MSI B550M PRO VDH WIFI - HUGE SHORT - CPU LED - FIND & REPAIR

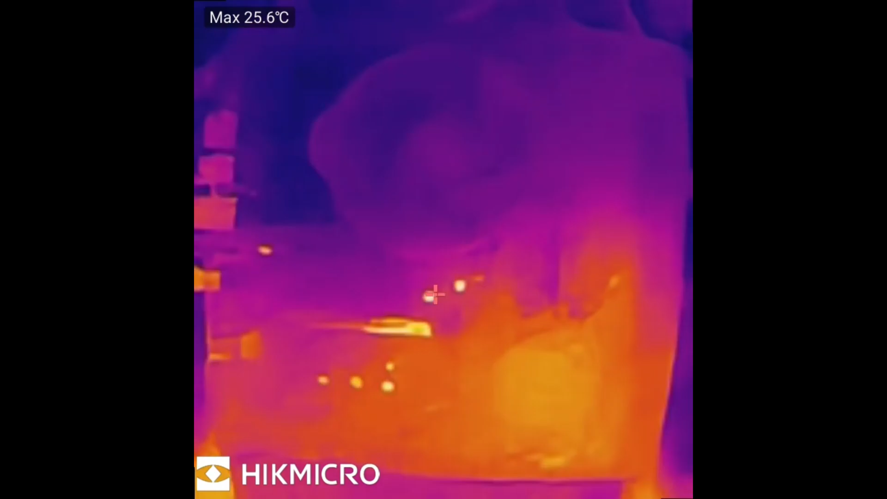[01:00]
On screen: max 25.6°C
Okay so we're on the infrared camera right now and right now the board is off and just now I've switched on the board power and you can see some stuff start to heat up already so there,
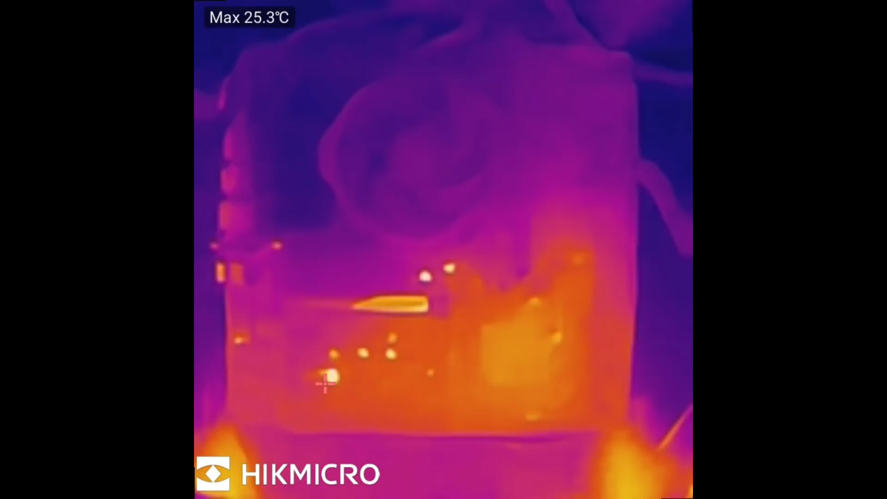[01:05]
On screen: max 25.3°C
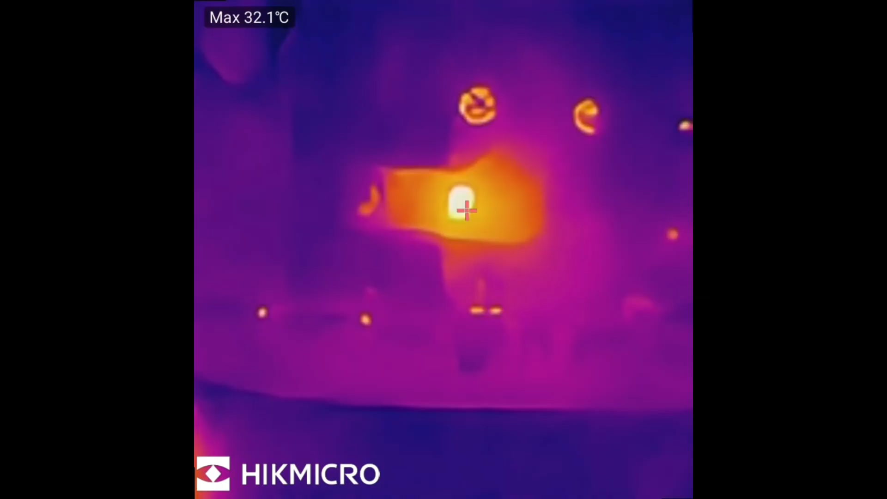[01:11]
On screen: max 32.1°C
I'm not sure what exactly that chip is but there's always, this always heats up before like, before you power the board on and then when you power the board on it will cool down.
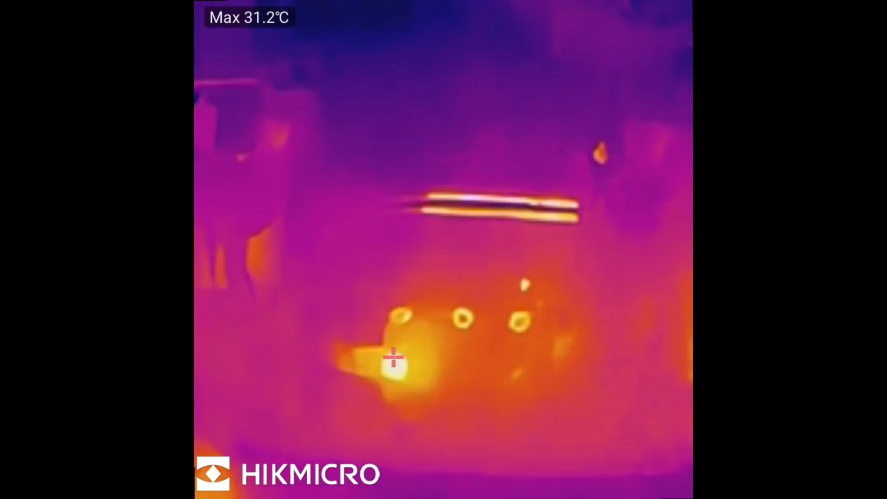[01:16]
On screen: max 31.2°C
I'm assuming it's just handling like some of the like 3VSB,
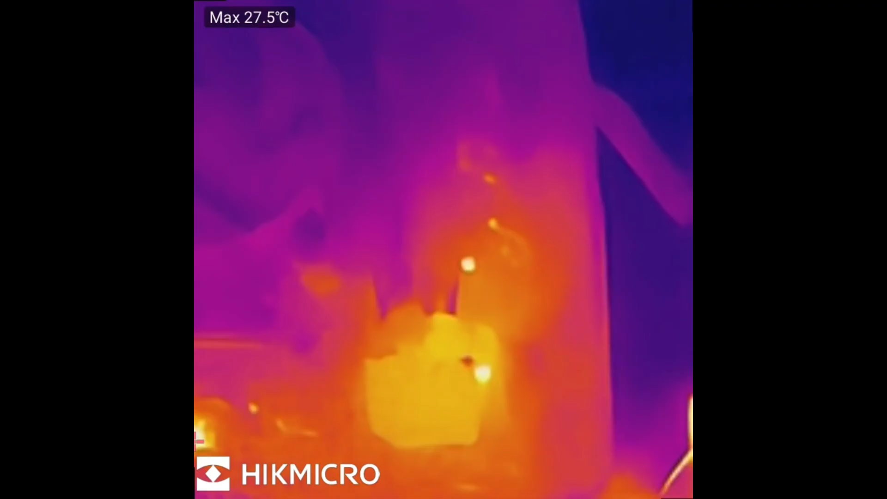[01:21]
On screen: max 27.5°C
5VSB stuff and all that.
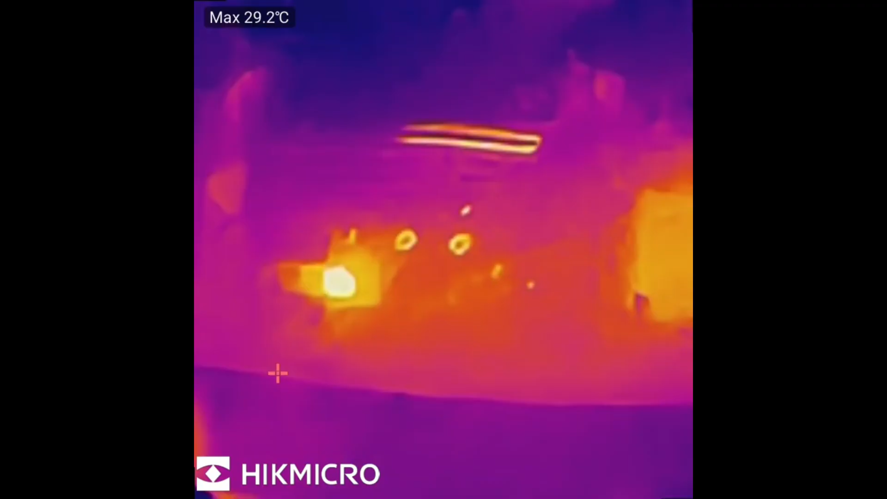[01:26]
On screen: max 29.2°C
So this is all normal, this is fine, you can see this is only going up to like 34 degrees right now so that's not something we need to worry about.
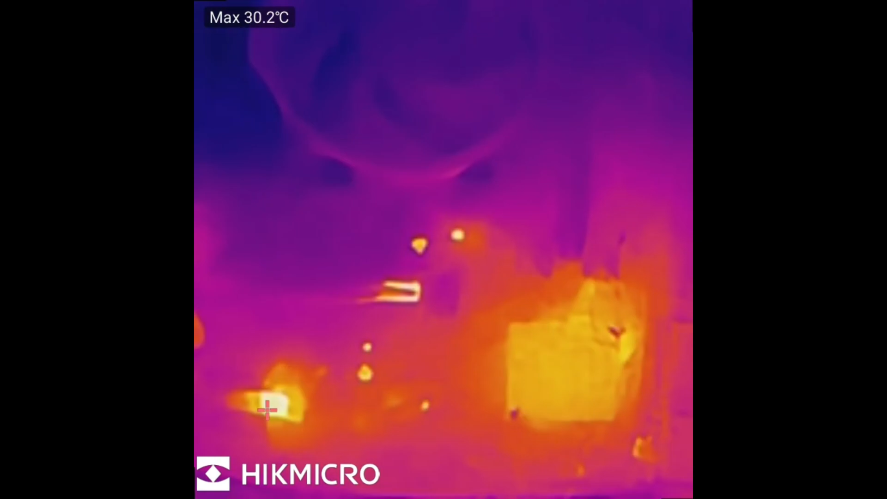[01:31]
On screen: max 30.2°C
But, if I now power the board on, you will see
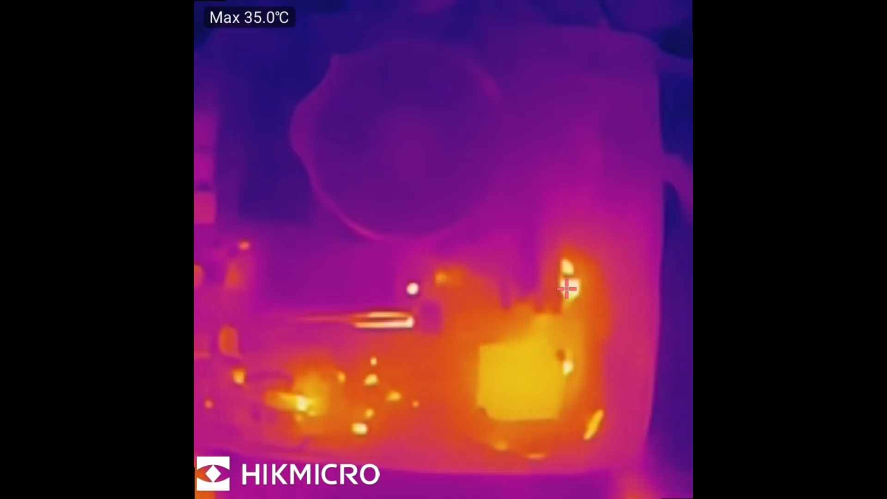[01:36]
On screen: max 35.0°C
a very different spot heating up up here.
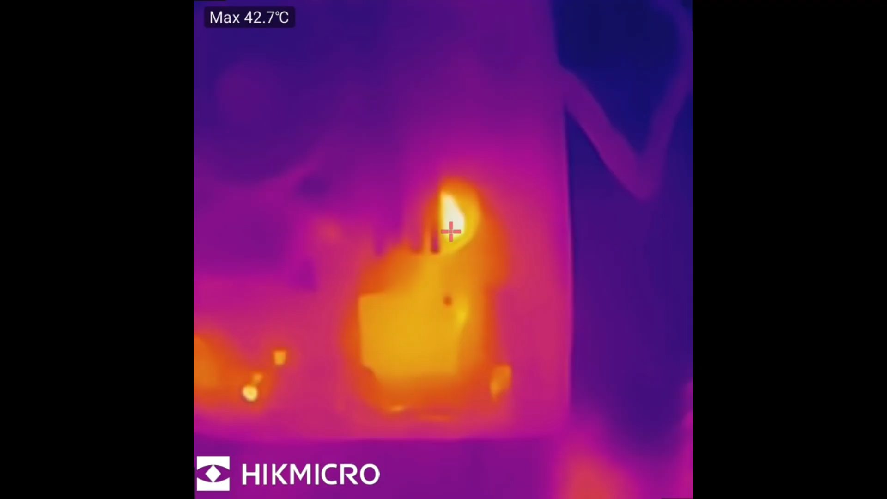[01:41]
On screen: max 42.7°C
Right now it says only 40 degrees but if I go closer with the camera, you can see that it's going up to about almost 100 degrees Celsius.
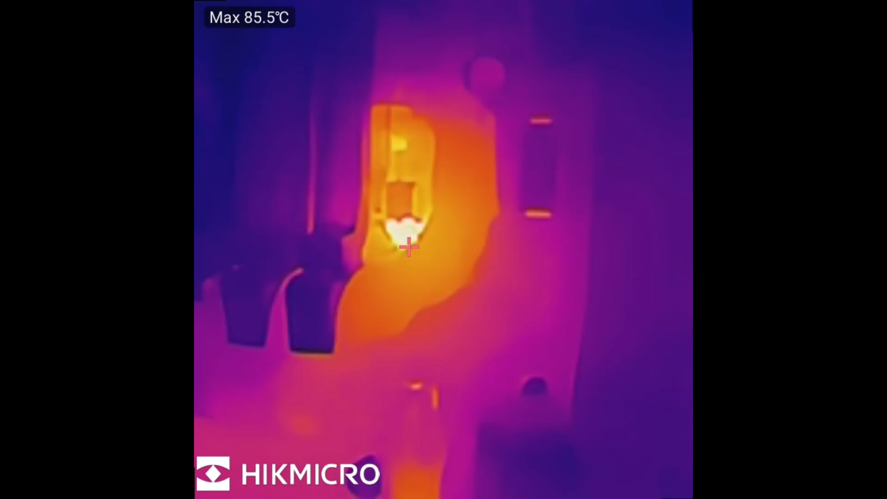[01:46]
On screen: max 85.5°C
Just next to the RAM slots here, under this big inductor.
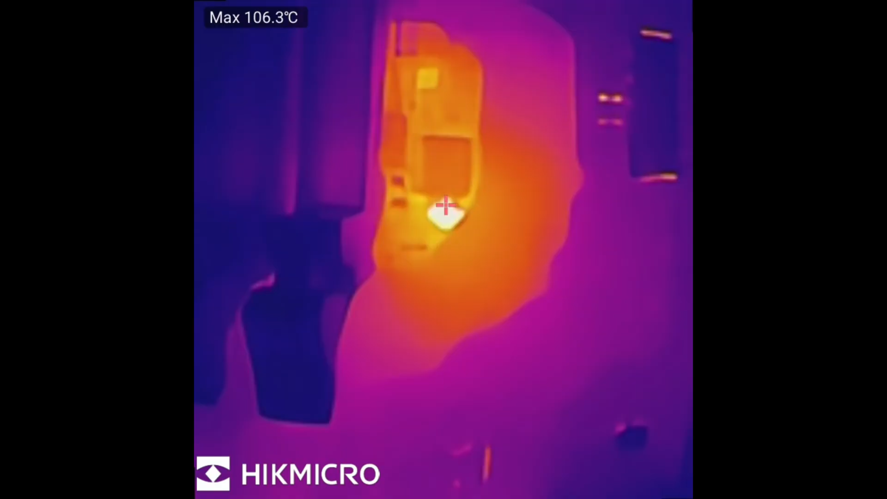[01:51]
On screen: max 106.3°C
Yeah, 110 degrees so I'm going to switch the board off now.
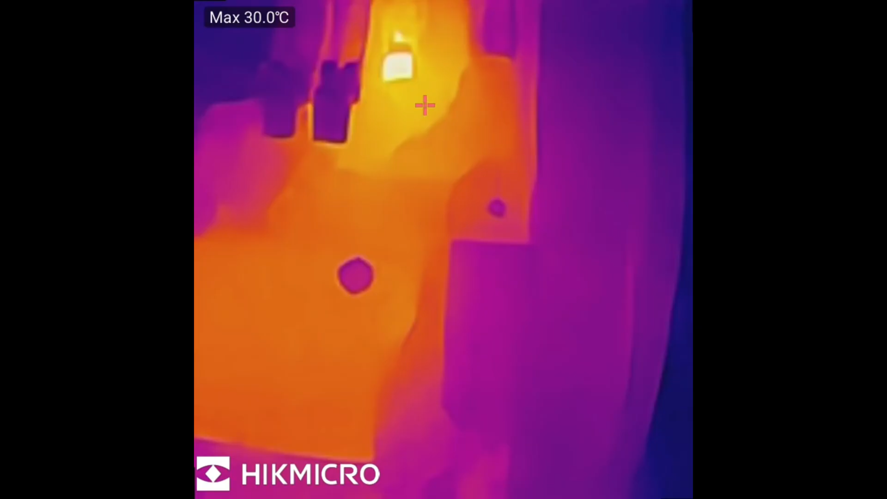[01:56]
On screen: max 30.0°C
I don't want anything to break too bad and I'm just going to switch it on again in a second just so we can have a closer view.
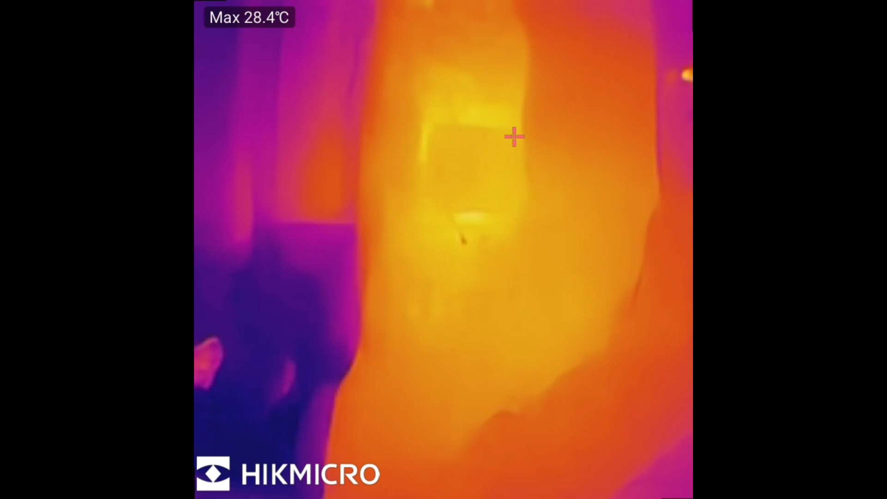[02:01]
On screen: max 28.4°C
You can see the big inductor,
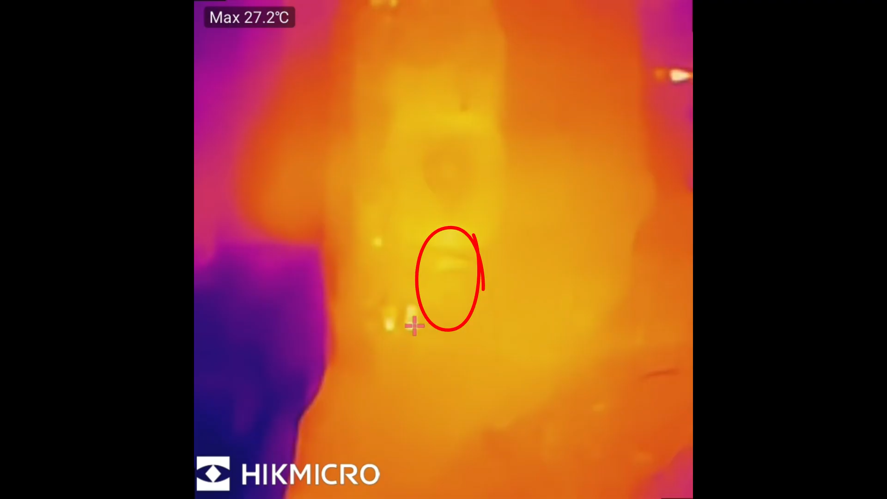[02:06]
On screen: max 27.2°C
the square and then there's two capacitors underneath it and one of those capacitors,
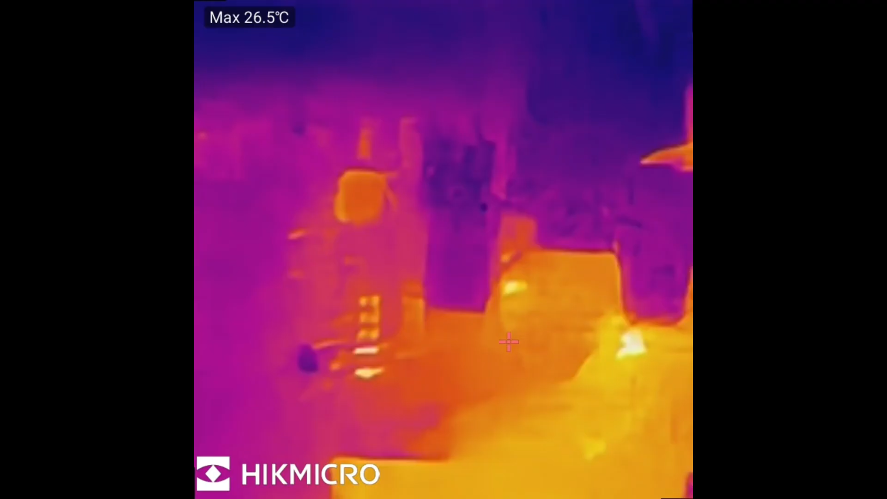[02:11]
On screen: max 26.5°C
or maybe both but I think just one, you can see that's heating up crazy hot right now.
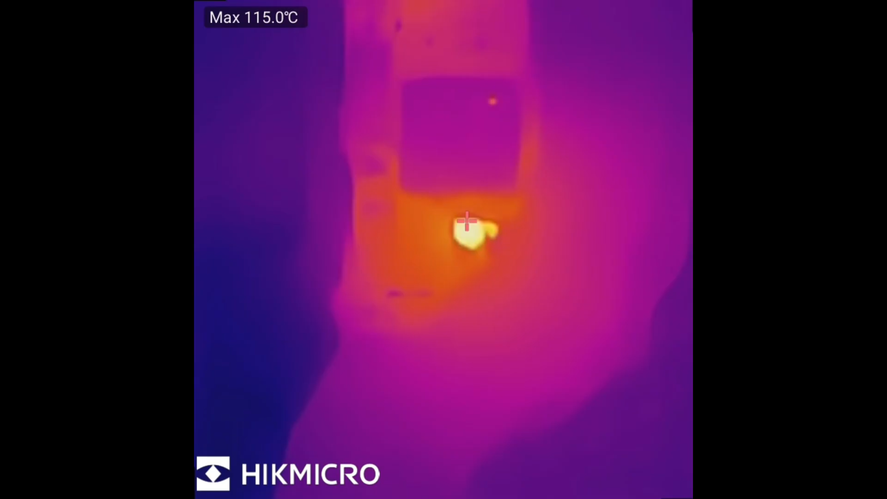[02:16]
On screen: max 115.0°C
So I'm going to switch the board back off and go back to my other camera.
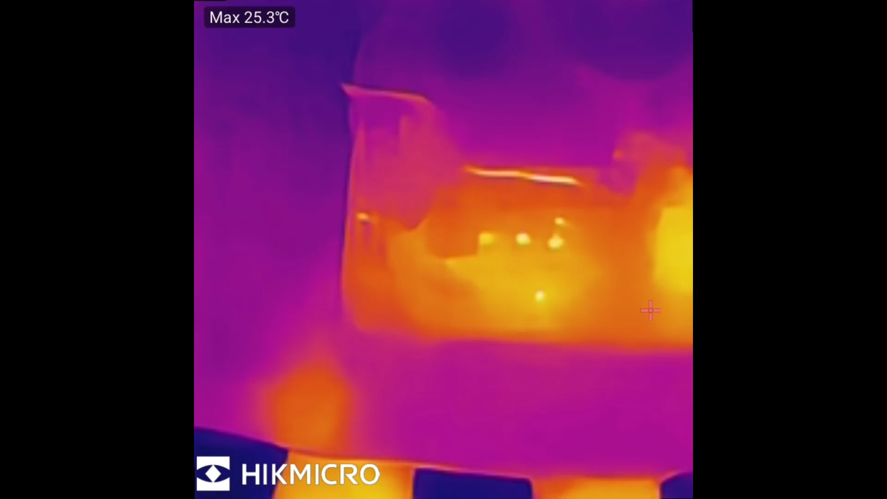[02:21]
On screen: max 25.3°C
So yeah, this is the area that we're looking at here. This is the inductor and then one of these two capacitors is heating up.